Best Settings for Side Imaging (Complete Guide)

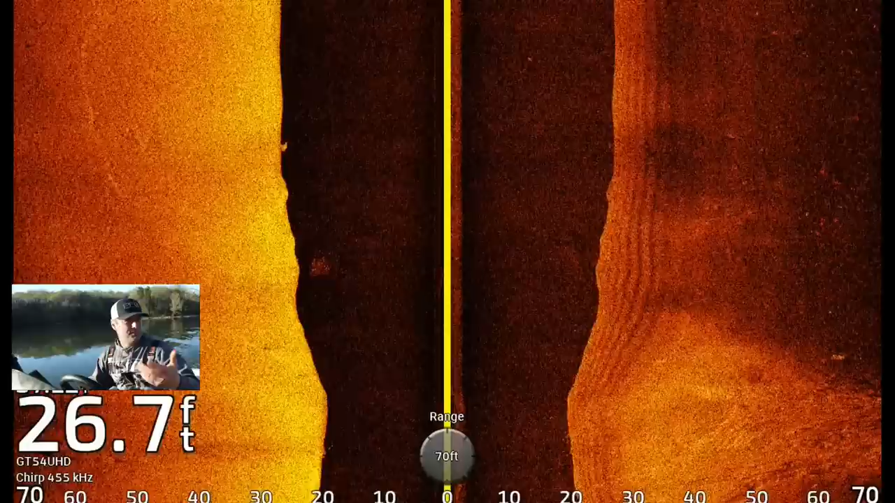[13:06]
On screen: depth 26.7 ft
It looks like some small gravel, maybe. Based on the shoreline, I'm just looking at it, some small gravel.
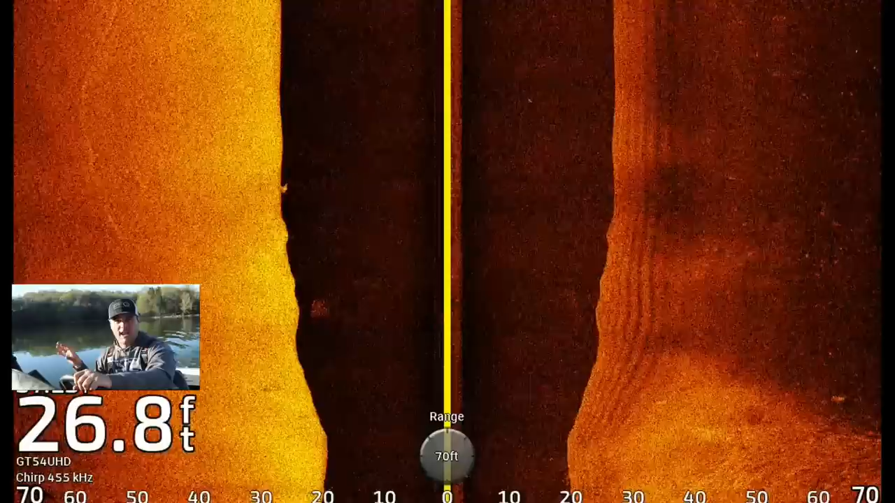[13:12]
On screen: depth 26.8 ft
And on the right side, you get into that sand, or that silt, mud, and muck. That's that soft bottom.
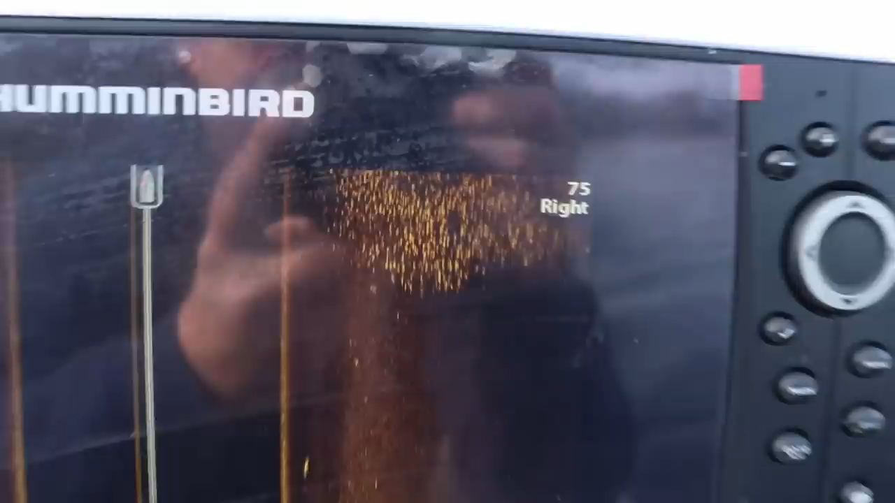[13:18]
Typically, that's what I'm looking for in the late fall up north on our natural lakes, because crappie will stack up right on this transition edge.
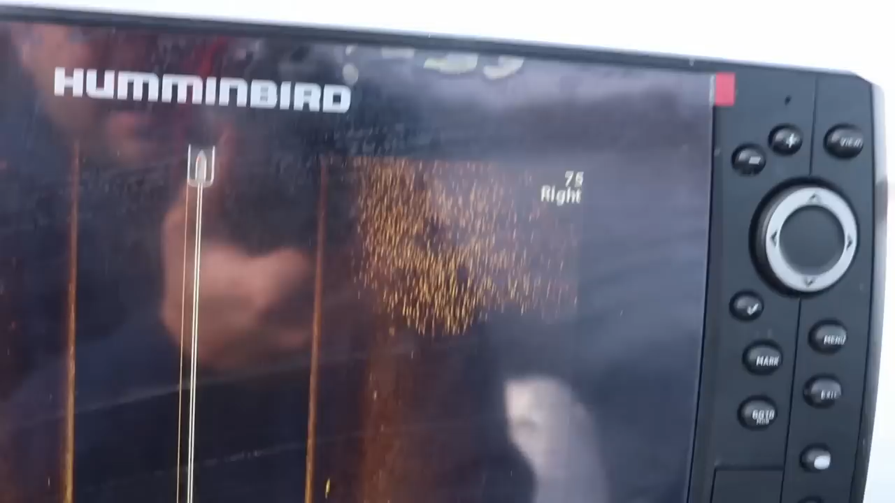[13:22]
But that's what you're looking at when you see that on site imaging. The brighter return, that's a harder bottom return.
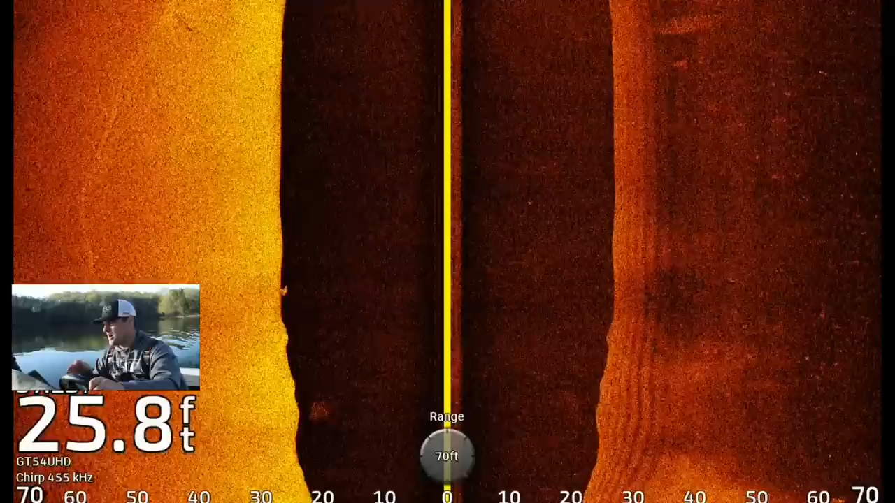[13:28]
On screen: depth 25.8 ft
I was fishing the Mississippi River last week, and that sand really pops. It's a really bright image. And there's actually, because of the current, you get those sand dunes or those kind of ripples.
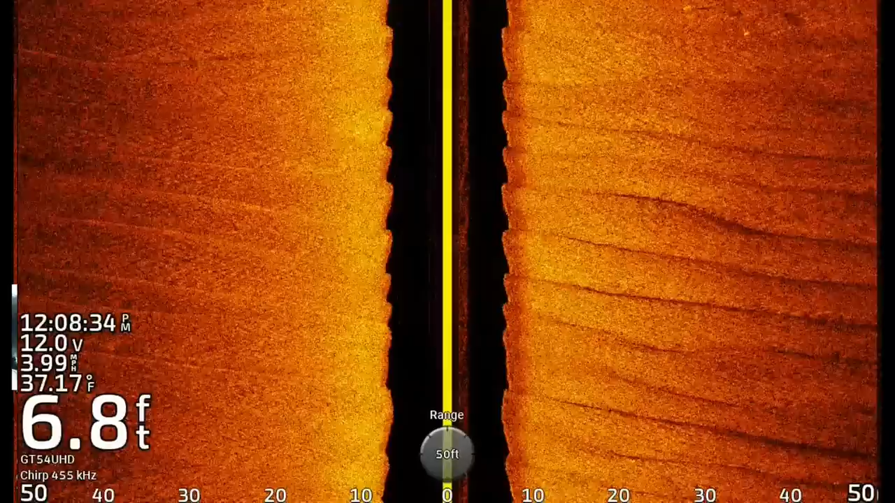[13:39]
On screen: depth 6.8 ft, water 37.17°F
And walleye specifically, there's all kind of baitfish, or all kind of species in the Mississippi, but walleye specifically will actually sit in the trough between those sand dunes.
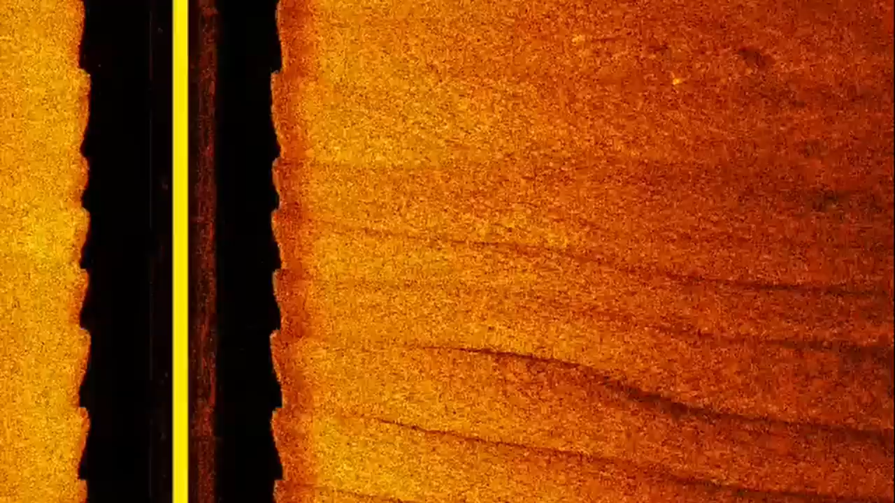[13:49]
And I got a few images here that you can take a look at. But they're real easy to pick out.
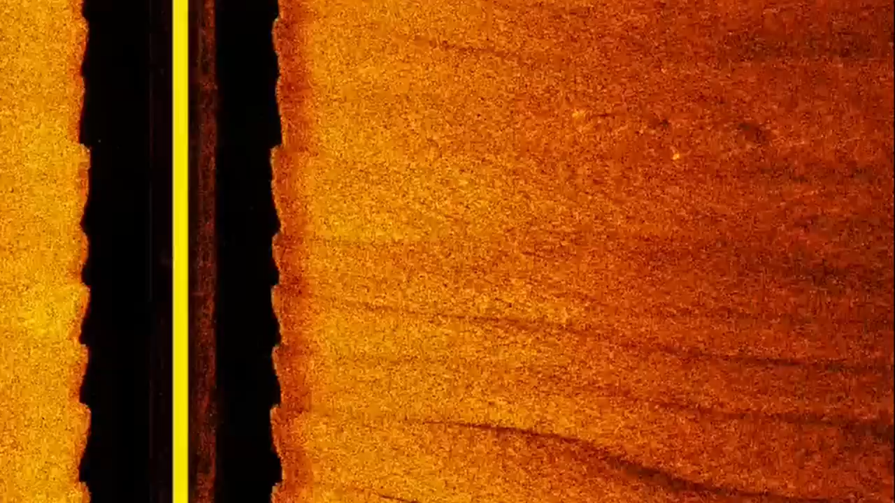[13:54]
So if you're fishing an actual river system, where it's just straight river, there's not a whole lot of back channels or anything, and you're fishing sand, this is what you're going to look for.
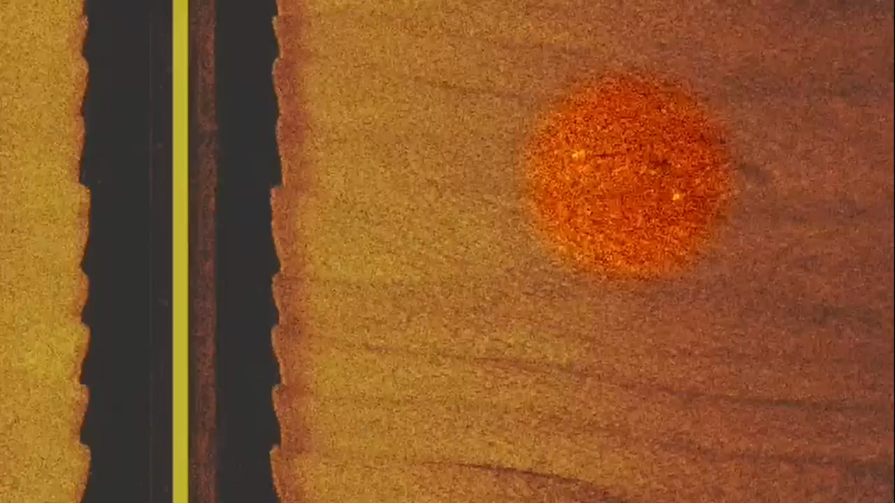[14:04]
Those fish will sit down. It's a little bit of a current break, and they'll sit down in the troughs of those little sand dunes.
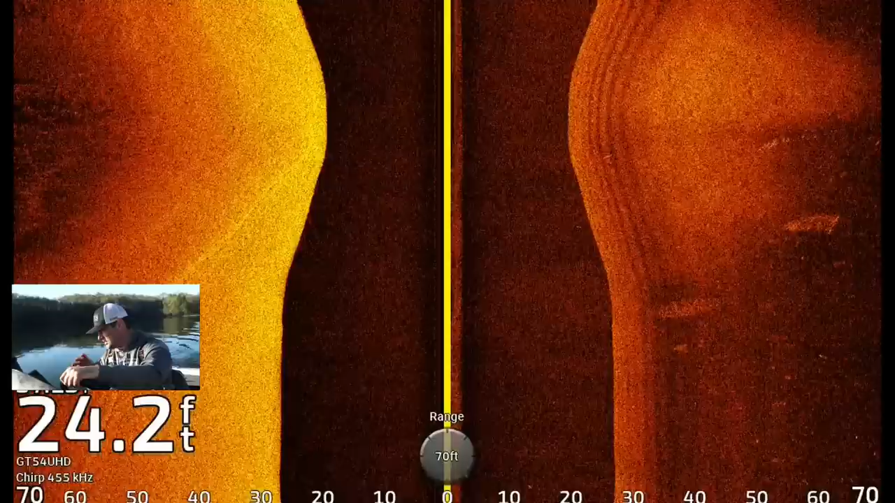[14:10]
On screen: depth 24.2 ft
You can actually see the ledge kind of ripple down on the right side of the screen there.
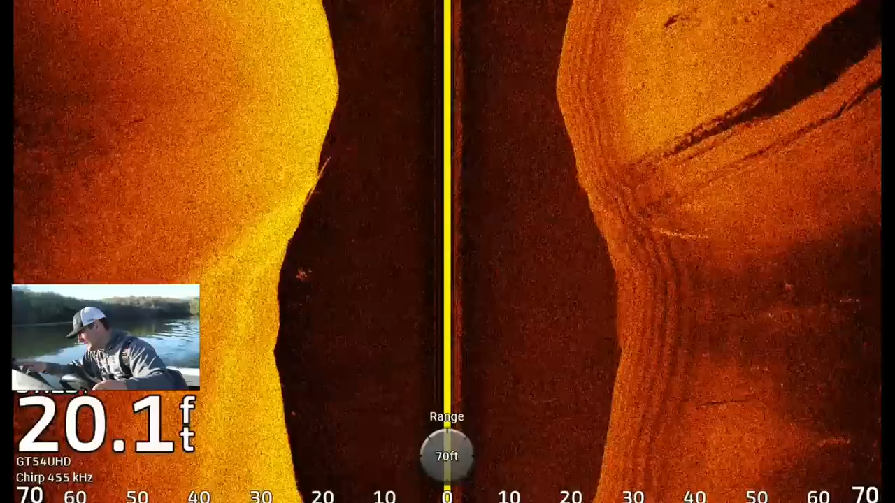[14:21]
On screen: depth 20.1 ft
And on the far right, that looks like a log, but what that is, it's a shelf.
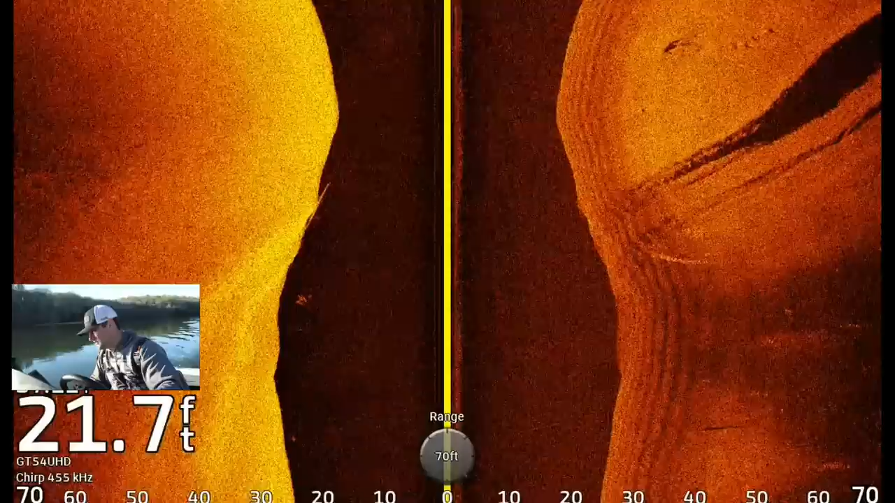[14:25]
On screen: depth 21.7 ft
The lake bottom actually, it's a steep drop-off.
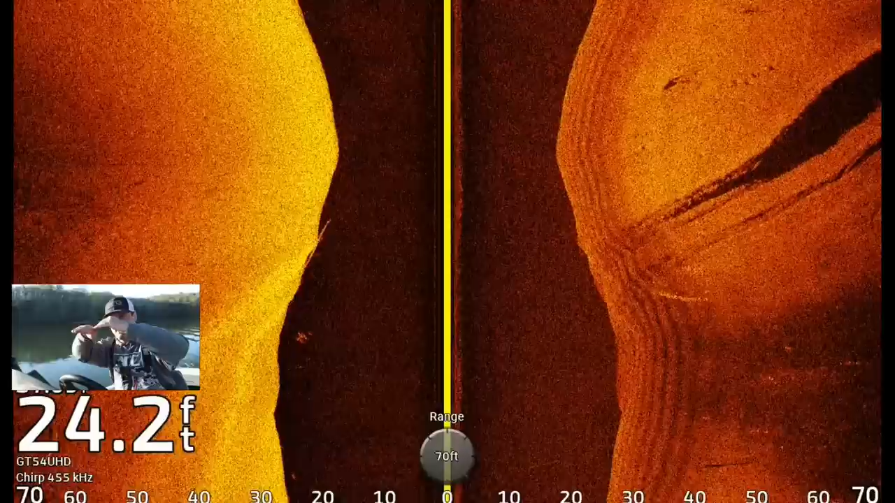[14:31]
On screen: depth 24.2 ft
And when this transducer is hitting this, it's not seeing this next level of drop-off. So it shows up as a big, long shadow like that.